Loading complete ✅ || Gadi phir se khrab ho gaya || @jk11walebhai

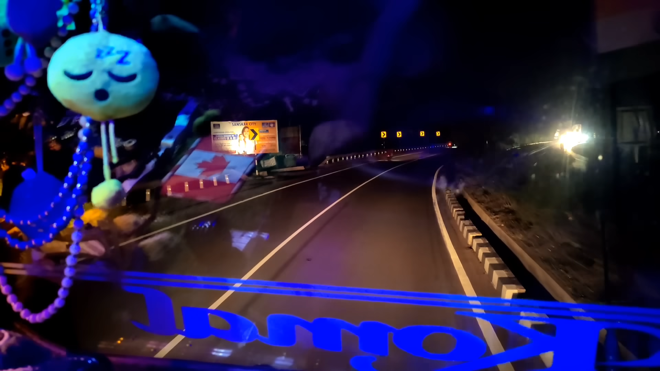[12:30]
धीरे धीरे चलेंगे 10-11 बजे तक पहुँच जाएंगे, फिर सुबह गैराज ले जाएंगे, सुबह इसका सारा काम आई होप कंप्लीट हो जाए, फिर निकलें यहाँ का माल किया वहाँ के लिए।
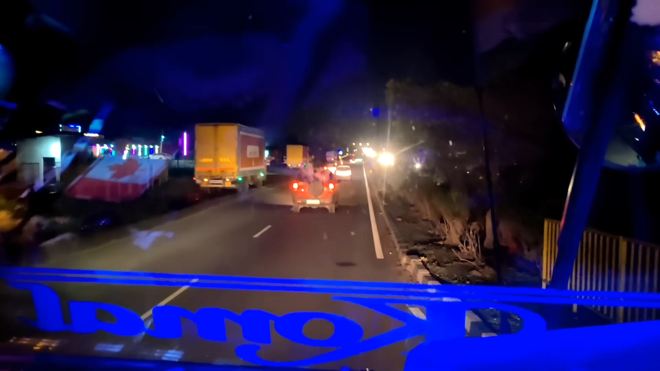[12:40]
ओ भाई मसला ही है यार, थके चल चल के यार, एक तो भूख लगी है इतनी, इस ढाबे पे रुके आगे रुके हैं
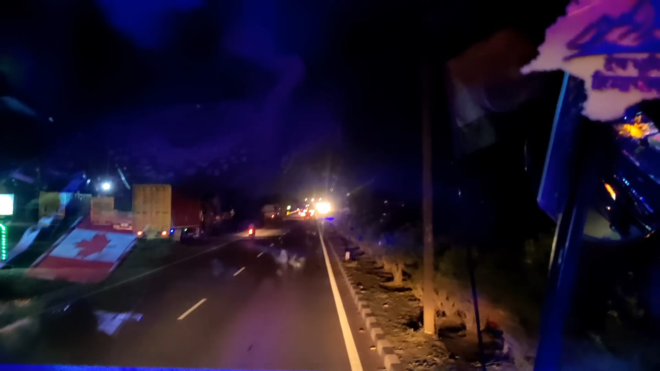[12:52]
आगे रुकते हैं यार, अभी साहिल भाई के टोल पे फास्टैग डाल रहे हैं, फास्टैग में मतलब टोल पैसे डाल रहे हैं। तो भाई 9 बज गए यार, मतलब अलग ही सा फील आ रहा है,
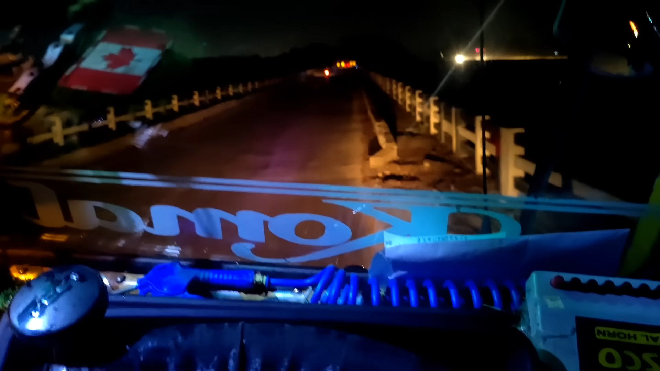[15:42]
12 बजने वाले हैं और जैसे तैसे करके भाई हम पहुंचने वाले उस चौक में जहाँ से हम गए थे गैराज, अभी रह गया अपना 9 किलोमीटर,
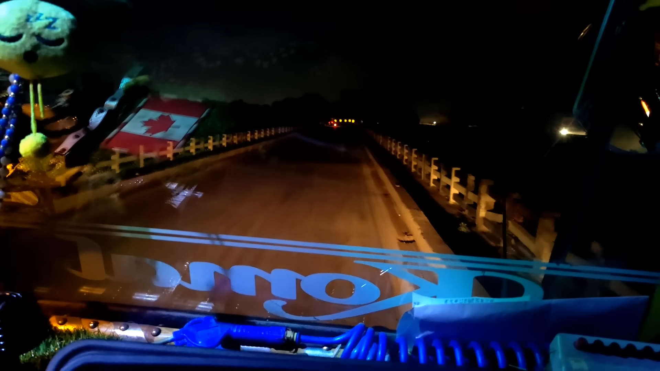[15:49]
9 किलोमीटर में मान के चलो भाई 25 से 30 मिनट लगेंगे।